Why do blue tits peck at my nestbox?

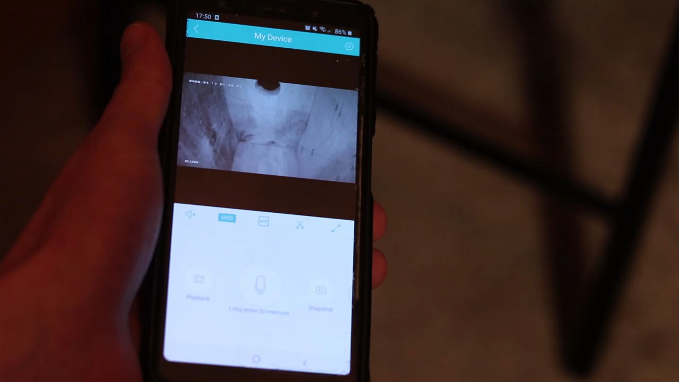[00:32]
So, I've now set up a camera in the bird box, not really knowing if anything would make an appearance.
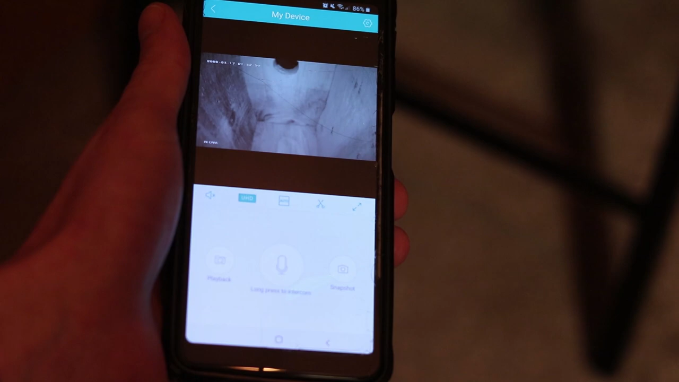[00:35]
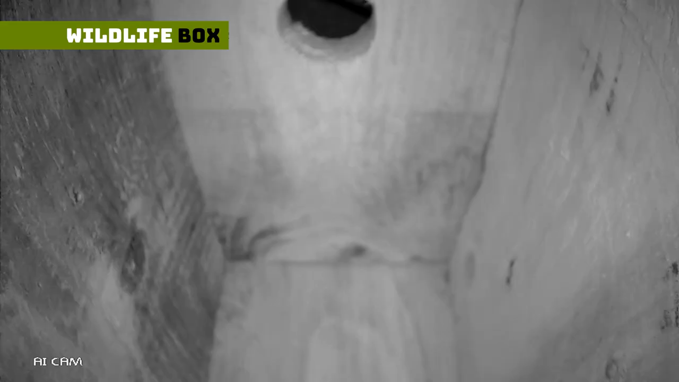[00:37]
But, within a few days, I had this blue tit turn up.
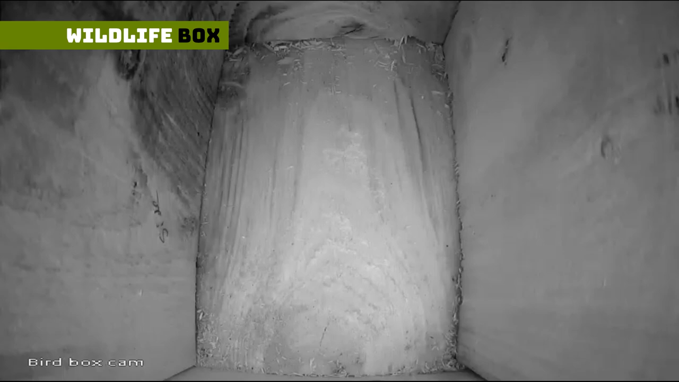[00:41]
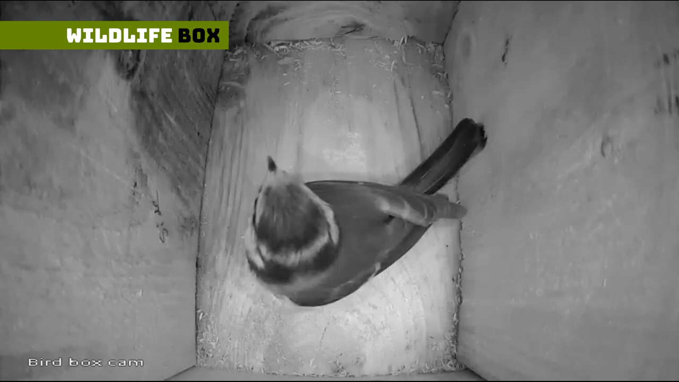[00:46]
So, I had thought I'd hit the jackpot, and this little blue tit was going to hire a removal van and move in straight away. However, that's not quite what happened.